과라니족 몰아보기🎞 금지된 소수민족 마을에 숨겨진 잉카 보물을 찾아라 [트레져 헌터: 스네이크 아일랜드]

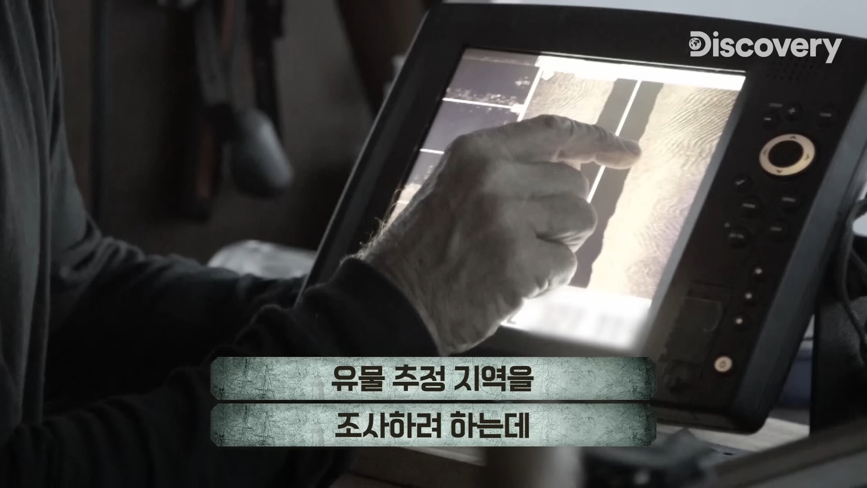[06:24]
their side-scanned sonar detected a possible man-made object, which could be a part of the treasure of the Trinity.
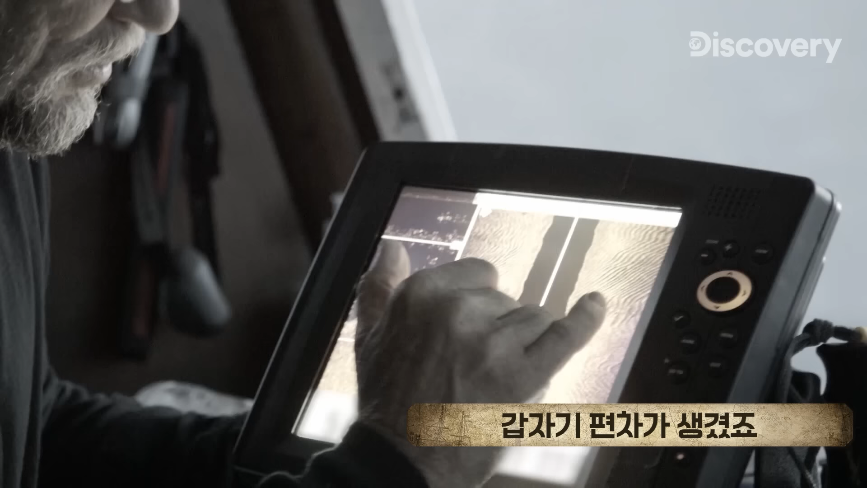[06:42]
So you've got some stuff over here on this side.
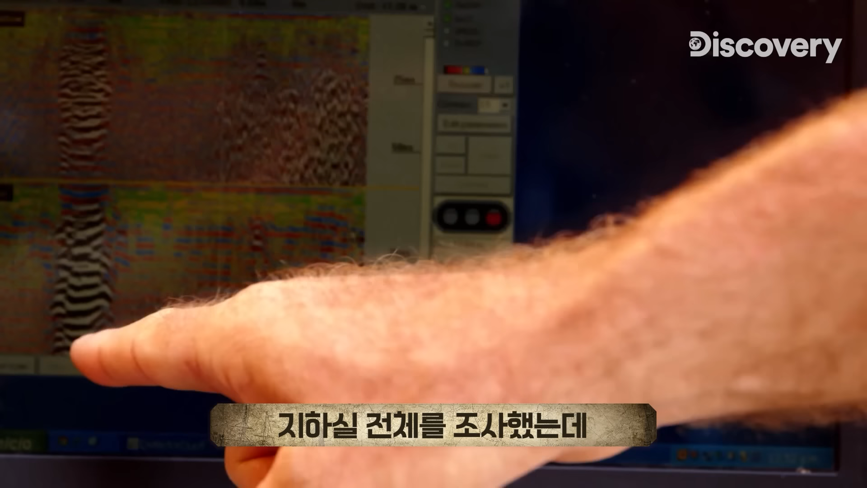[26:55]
We searched the whole area of the crypt, and we're not getting hits with the ground penetrating radar.
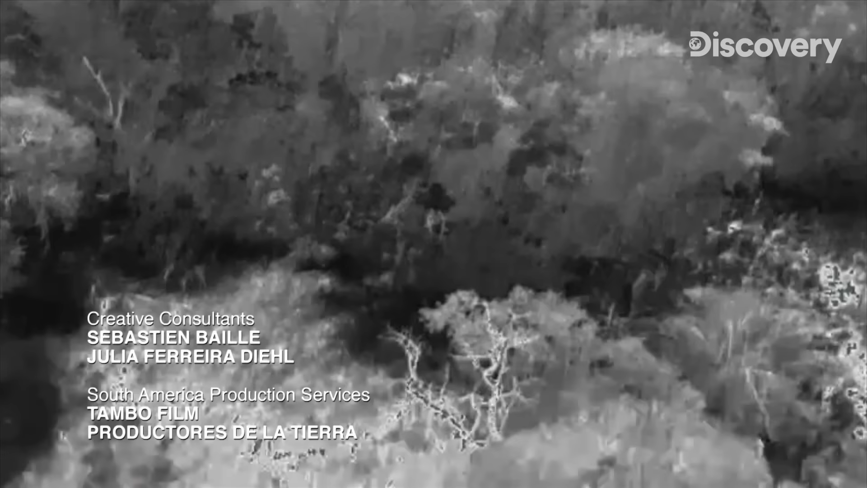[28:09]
I got some right here. That is definitely something.
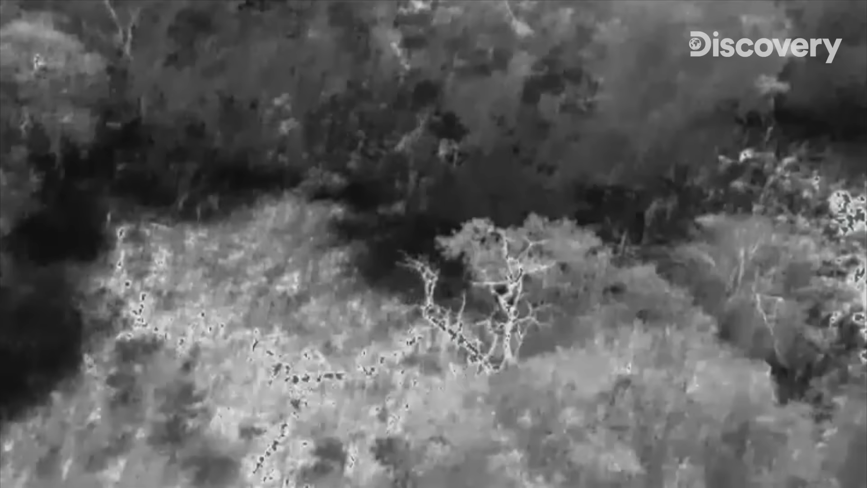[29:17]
I spotted some kind of irregular heat signature.
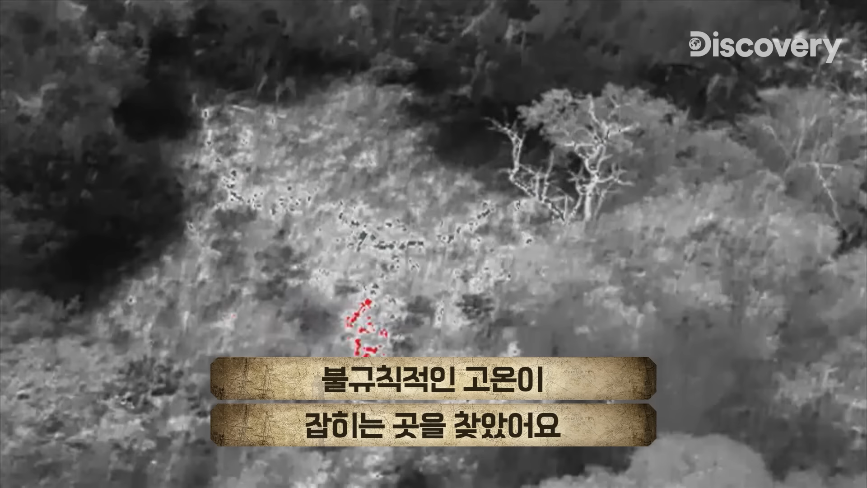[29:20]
You could see it was just red, perfectly red.
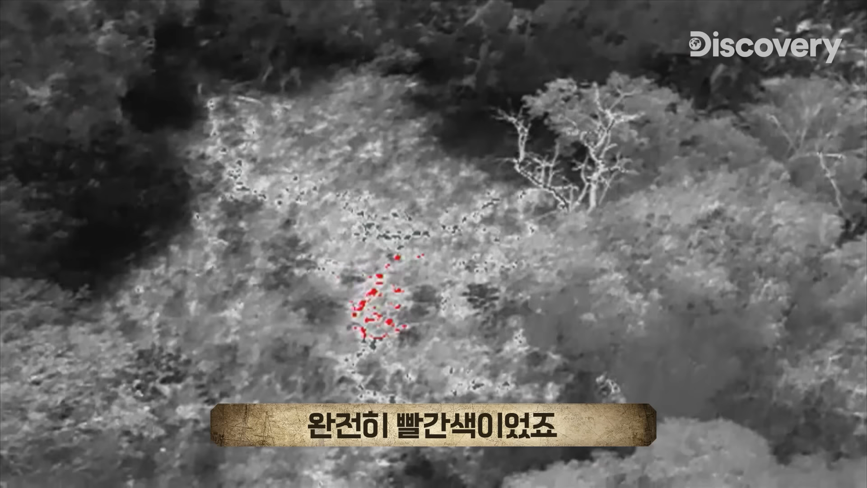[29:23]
Probably the remnants of a Jesuit structure, a chamber, an outpost.
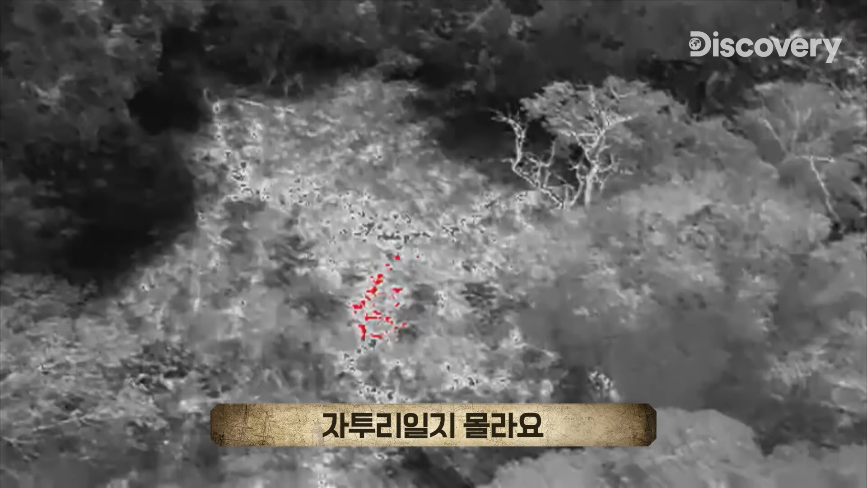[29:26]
So this could get really interesting.
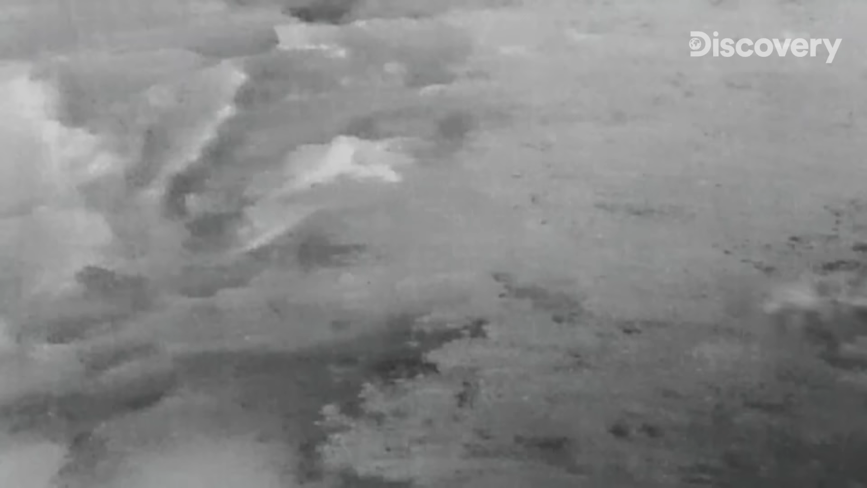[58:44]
Wait a minute. There's something. It's a cool spot right out there. Everything else is still kind of warm. Clark, what are you seeing? I'm seeing an overhang. It's pretty open. It's pretty wide.
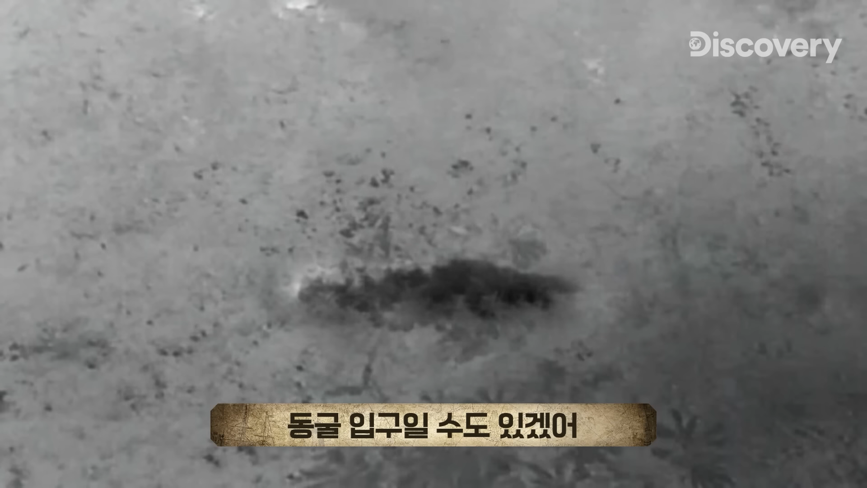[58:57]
To me, it looks like it could be the beginning of a cave. How high does it look? Can you tell on there?
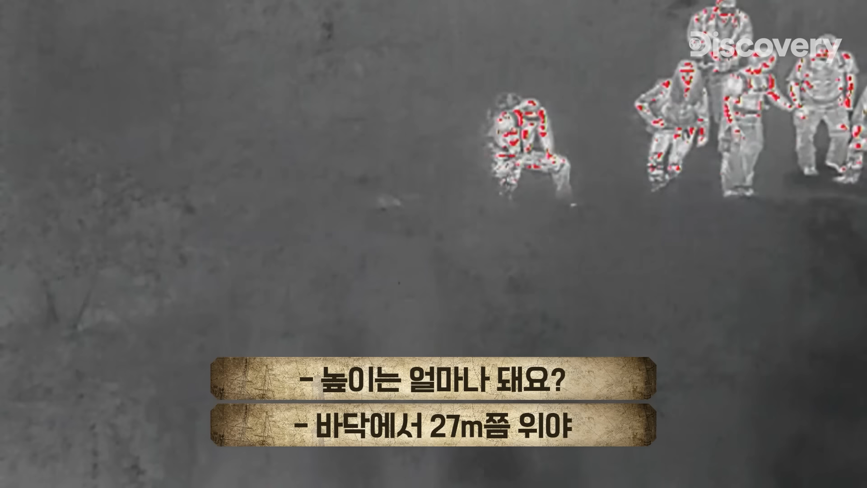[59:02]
It looks about 90 feet above the bottom. Any other way down? You see any other trails or anything? This is the only way.